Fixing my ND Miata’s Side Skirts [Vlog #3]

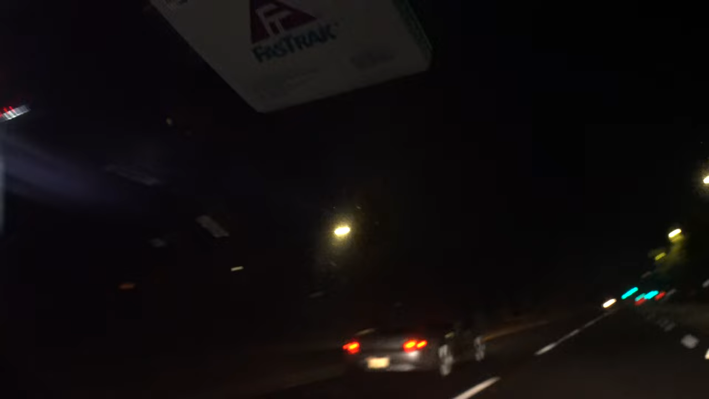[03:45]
way faster right now holy shit I said why is he faster?